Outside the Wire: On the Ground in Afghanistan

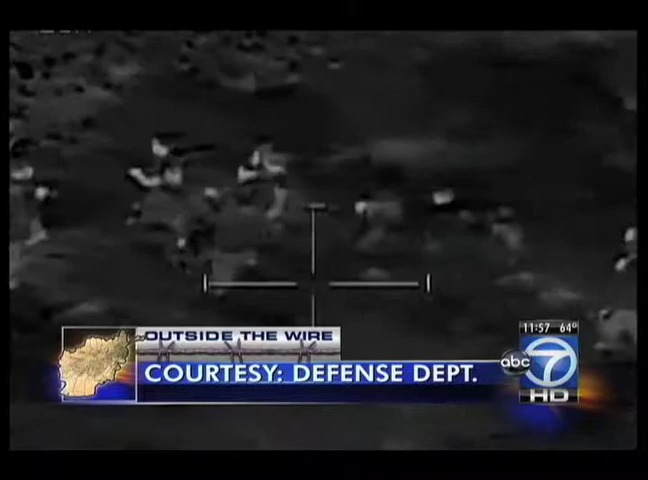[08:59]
These 14 insurgents attacked a forward operating base in Afghanistan, but the Apache helicopters capturing this video cannot open fire.
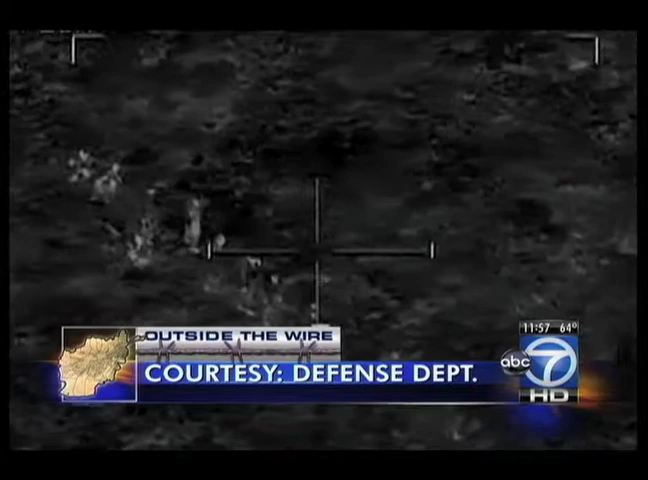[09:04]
As you'll hear, the bad guys are too close to Afghan homes known as Kalats.
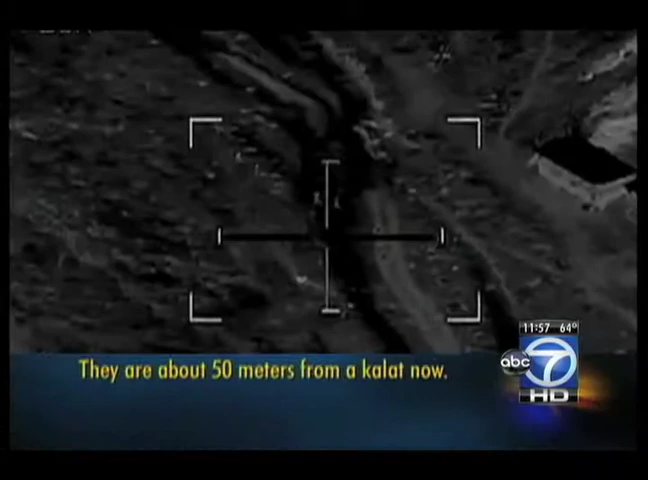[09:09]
They're about 50 meters from a Kalat now. The video underscores the extra effort to avoid civilian casualties. We are now 200 meters from the closest Kalats. Still staying in a tight group with her weapons repressing the clearance of fire.
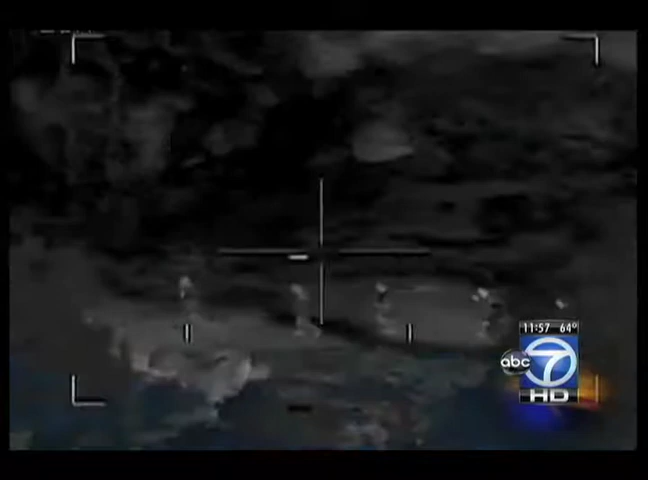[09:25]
That's far enough away. Only now do the pilots get the green light.
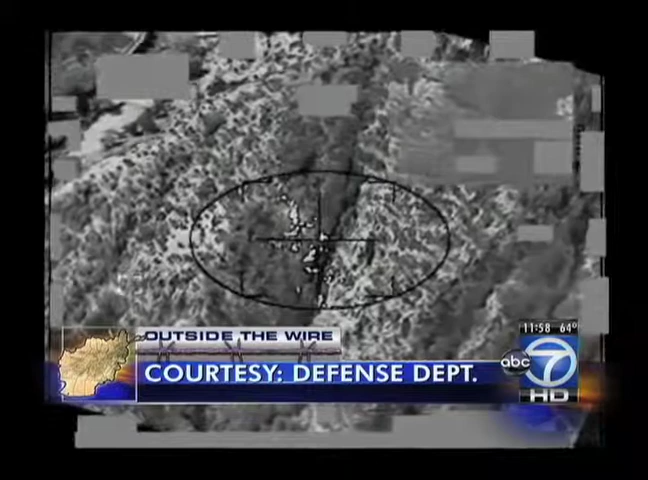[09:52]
The F-15 can attack, but only after the commander on the ground asks for it.
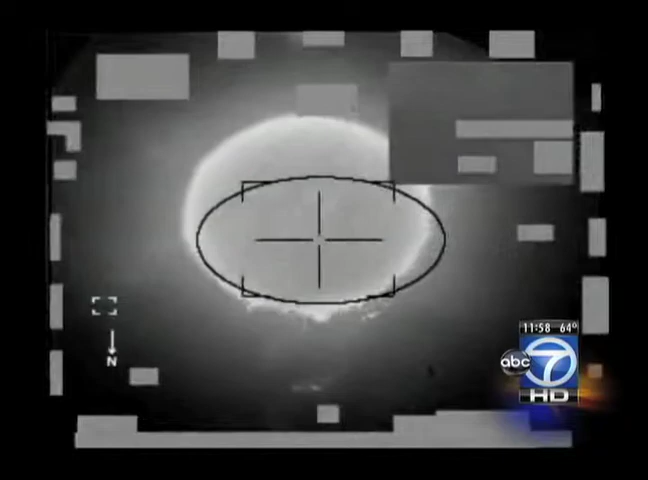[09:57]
It shouldn't surprise you that an F-16 has plenty of weapons on board.
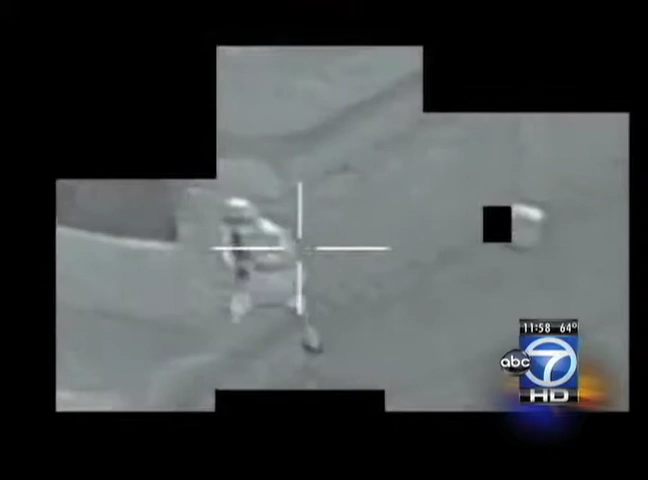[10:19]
simply hearing and seeing the F-16 sends them running for cover.
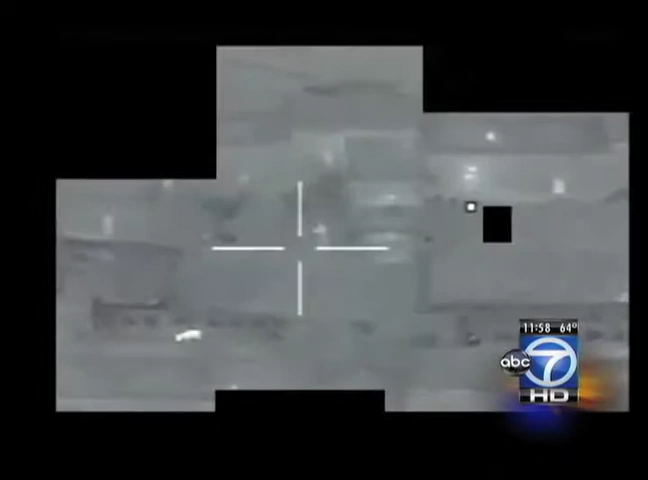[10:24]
Ambush averted without a shot being fired. The majority of the time, that's enough to let them know, hey, we're here.
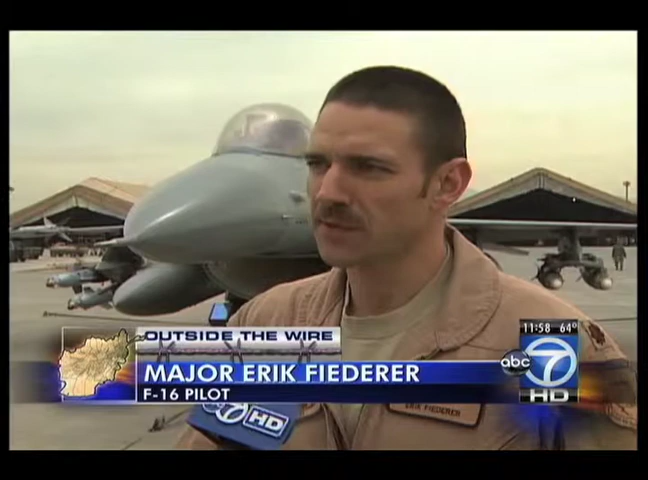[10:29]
We know what you're doing. We see you. Today is probably not a good day. And if the insurgents still don't get the message, this one's pretty clear.
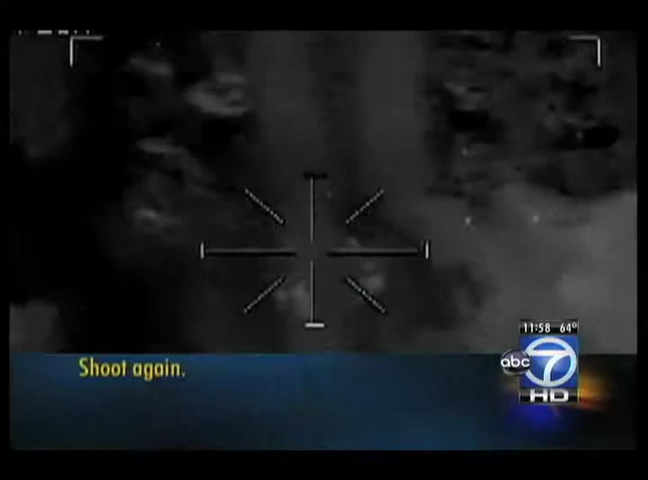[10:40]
Shoot again. At Bagram Airfield, Afghanistan, Chris Van Cleve, ABC 7 News.